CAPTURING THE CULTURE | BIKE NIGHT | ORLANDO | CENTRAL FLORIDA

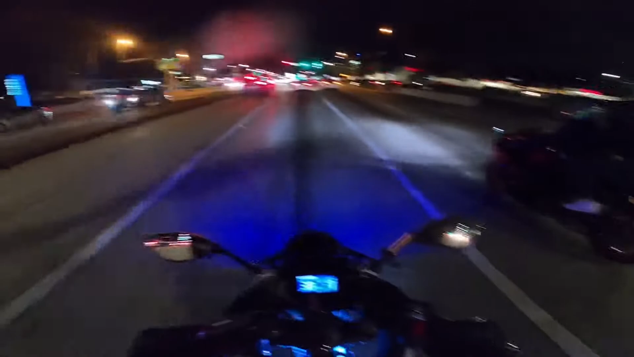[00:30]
Hayabusa right there next to me. We are headed from bike night. It is the first bike night of the new year. So, you know, we doing what we do. We riding bikes. You know what I'm saying? Got the boost over there. I am trying to get from behind this person because these people are driving crazy. I am on East Colonial. I'm about to get back behind my homie here, who I don't know, but we sort of cruising together.
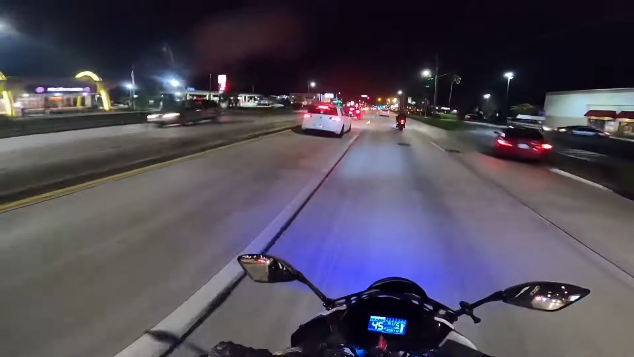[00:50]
I'm not taking that light. He wilding. So I am now headed back home because,
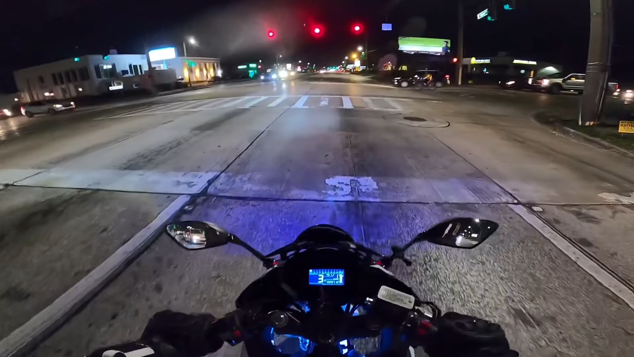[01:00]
yeah, it's getting kind of thick out there and I'm ready to go home. You know what I mean? Yo, what is this lady doing in the street, bro? So anyway, man, I hope y'all dig the video. If this is your first time checking out my YouTube, please, please, please go ahead and click that thumbs up. Click the bell for notifications. Go ahead and click that subscribe. And as always, you can check me out on Instagram, Facebook, Twitter, and TikTok at One Race Lifestyle.
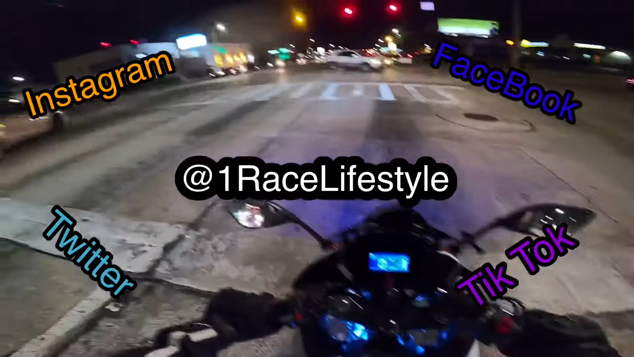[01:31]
And you can check out some cool merch at www.oneracelifestyle.com. It is 2021. It is the first bike night of the new year. And that's how we do it, baby. So I hope you guys dig the footage. I will go ahead and put it in right now. And yeah, here we go.